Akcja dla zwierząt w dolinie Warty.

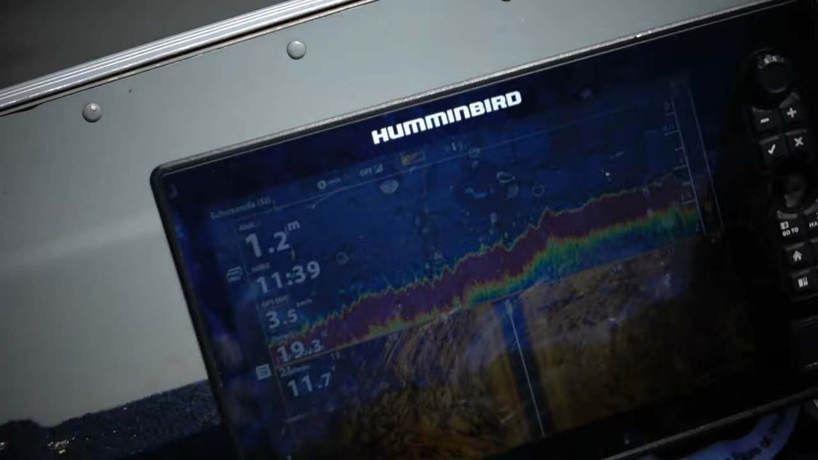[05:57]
poziom rzeki Warty taki jak widzimy. No tutaj teraz głębiej przy brzegu.
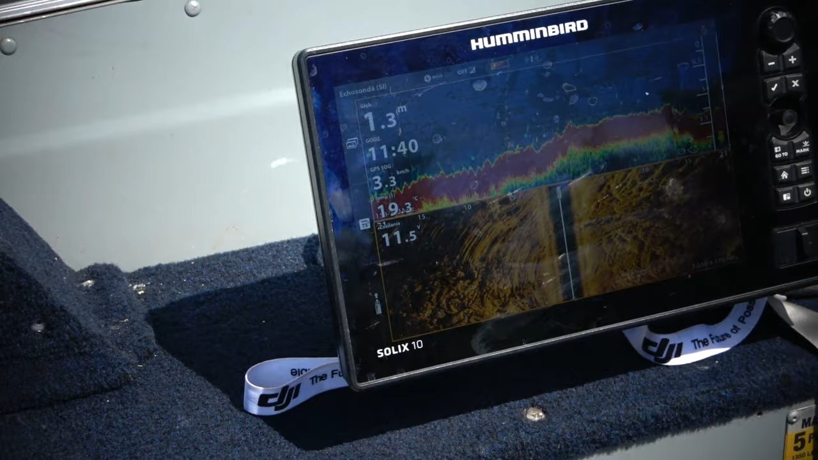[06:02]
On screen: speed 3.3 km/h
Średnia głębokość 1,2, ale zdarza się 0,8, 0,7.
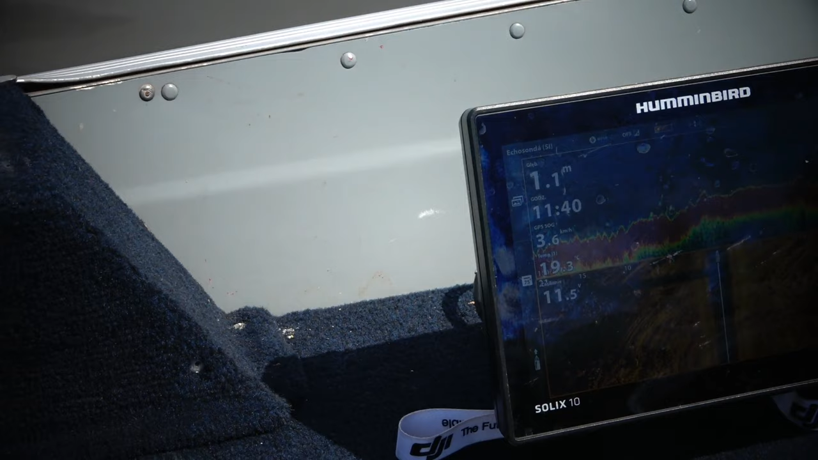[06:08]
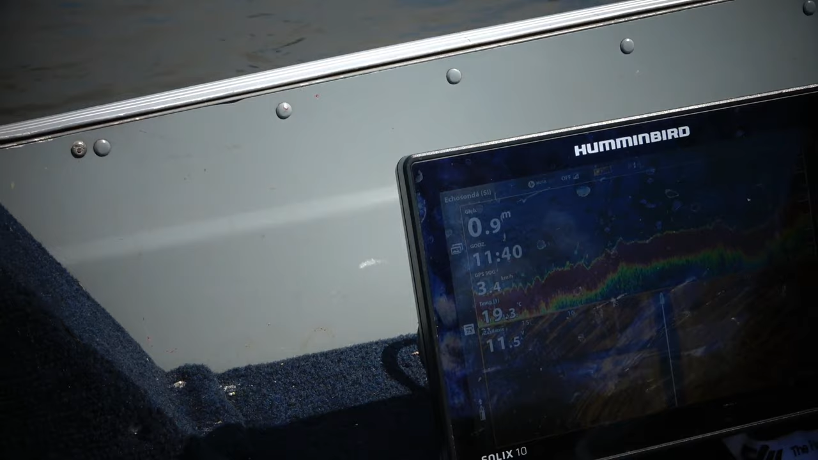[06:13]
On screen: depth 0.9 m
Temperatura wody, uwaga, 19 stopni powyżej. Już.